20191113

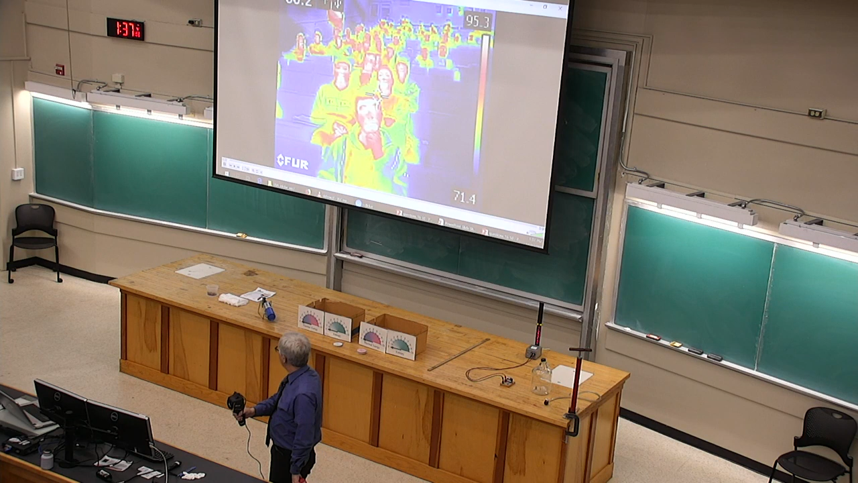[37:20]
Yes, it's visible. Thermal energy so approximately at room temperature. The colors are false colors because what they're telling you is basically what's the temperature. The colors are false colors because what they're telling you is basically what's the temperature.
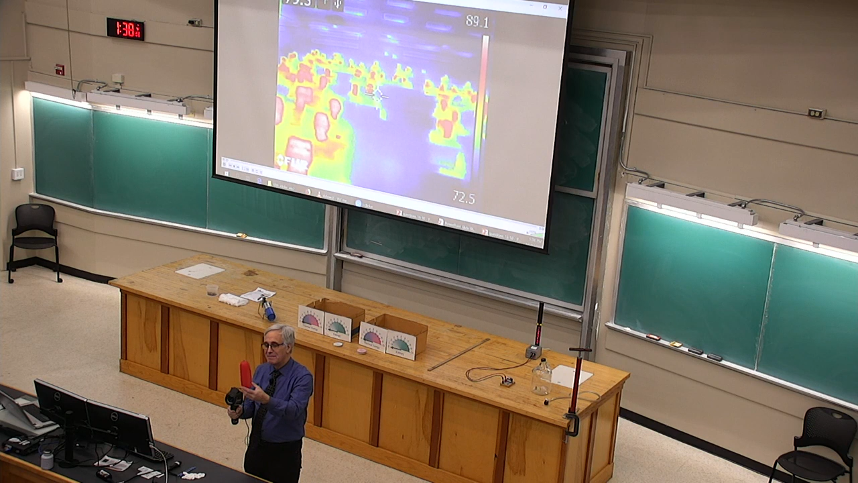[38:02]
It's not super perfect transparent, but pretty radiation. Good. Okay. Radiation. Okay. So, many things to take away from this. That is, if we could see.
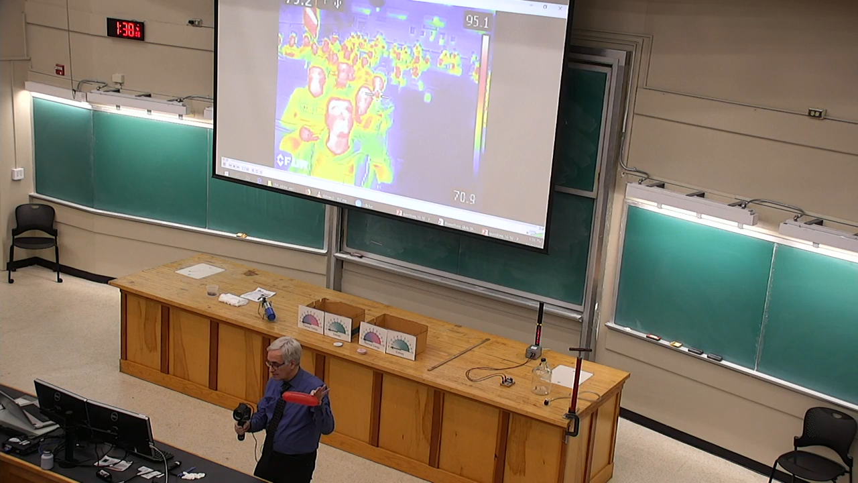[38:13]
Things look different. Are transparent. There are so to different wavelengths of light.